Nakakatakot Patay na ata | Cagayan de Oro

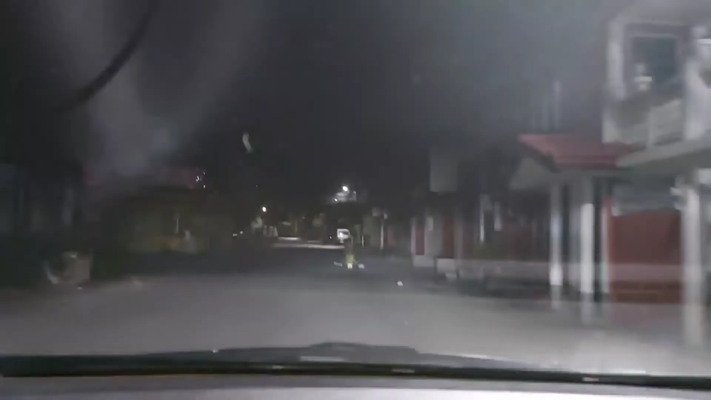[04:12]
Oh yan guys. Oh, safe na guys. Oh yan. Mayroon ano na guys. Oh. So safe na siya. Oh sige. Tulog ka dyan.